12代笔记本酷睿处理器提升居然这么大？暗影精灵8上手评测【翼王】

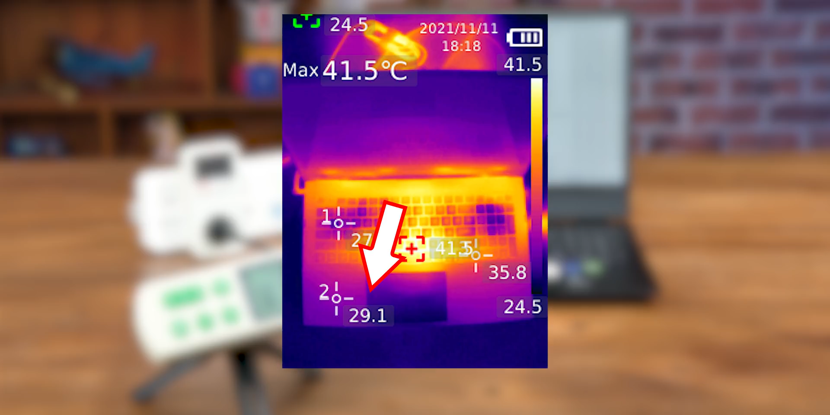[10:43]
On screen: max 41.5°C
度尤其是手的體驗應該會不錯整一個C面最熱的位置大概是在M鍵這個地方也是只有40度出頭轉著和底部倒是能測到五六十度但這是因為透
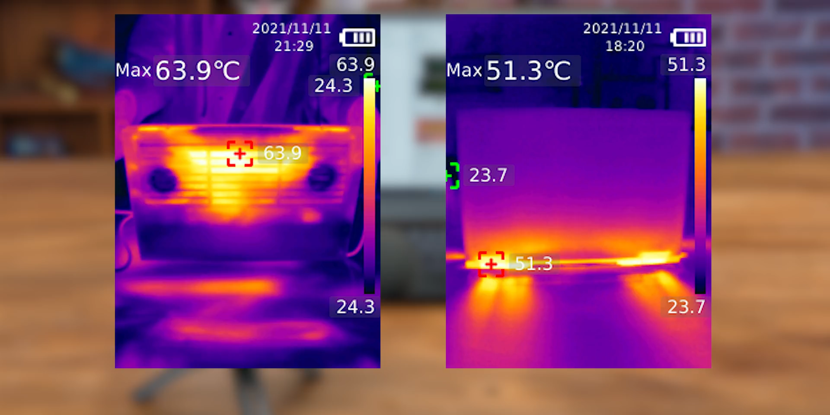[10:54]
過網孔直接測到裡面的散熱器了日常使用不是特意伸手指去摳的話其實是摸不到的